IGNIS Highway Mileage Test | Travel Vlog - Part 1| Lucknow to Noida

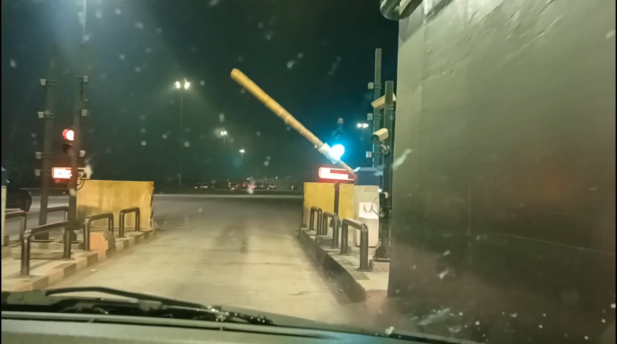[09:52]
ओके यहां से एक्जिट ले चुके हैं 280
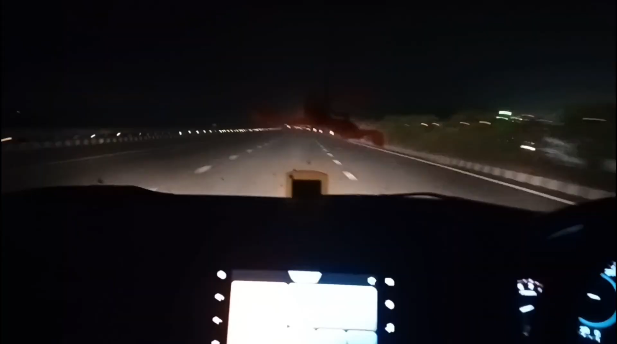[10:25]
अब हम लोग करीब पांच साथ क्लिमेटर में इस रोड पर से उतनने वाले हैं और जैसे कि आपने देखा है यह जो पूरी रोड है आगरा लखनो एक्सप्रेस पे
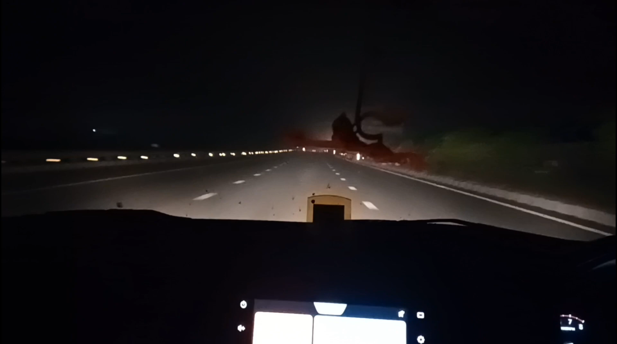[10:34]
यह टार्मेक का बना हुए नहीं की काला रोड है यह तामर का लेकिन जो इसके बाद अभी
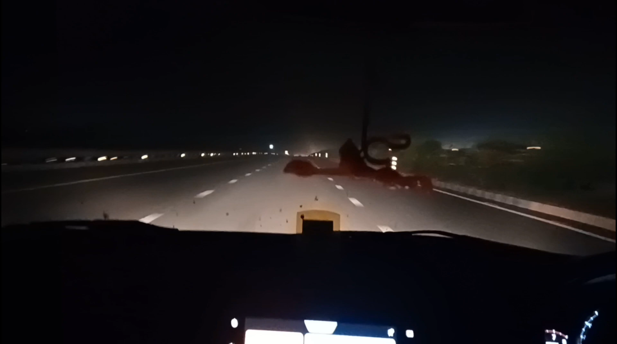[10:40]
छोटा सा पीश बीच में रिंग रोड आएगा अगरा का और उस पे टोल लगता है काफी भीड भी लगती है अब तो बहले उस पे मैनूली टोल कारते थे अब तो खेर इनका जो फास्ट है को काम करने लगा है और जो आगरा यमुना एक्स्प्रेस वे है तो मोस्ली सिमेंटर बना हुए ब
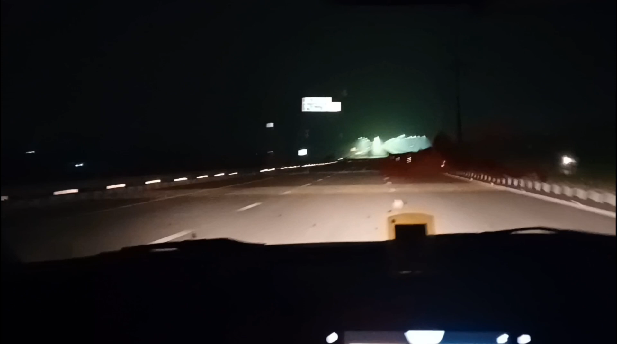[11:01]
यमुना एक्सप्रेस भी अब आगे से हम यहां से उतरेंगे यहां
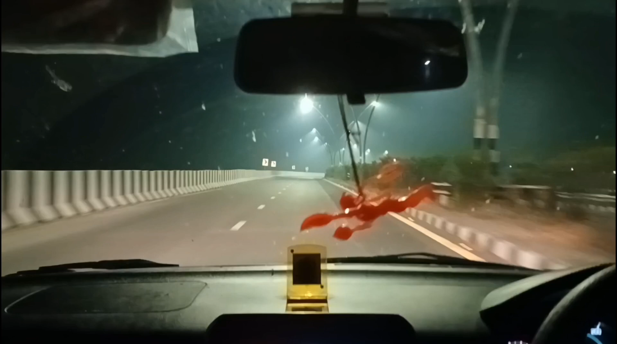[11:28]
से इसका एक्जिट है और यहां पर काफी शाप टन है
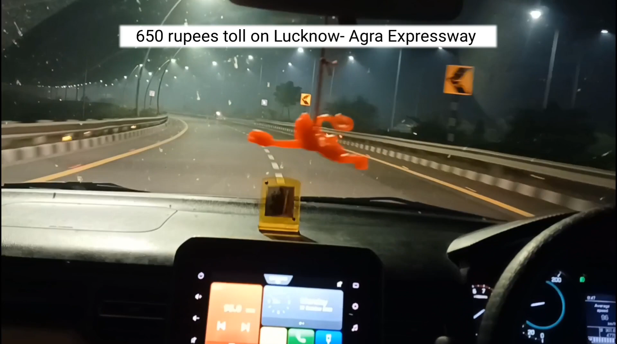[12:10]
यहां से यह जो है शुरुवात हो चुकी है अब रिंग रोड की अब रिंग रोड अब लगभाई इसकी कित्ती मुझे पता नहीं है बट मेरे काल से तीन चार से पांच क्रमेटर की लगभाग है यह वाला और इसमें पीस में टोल पड़ेगा आपको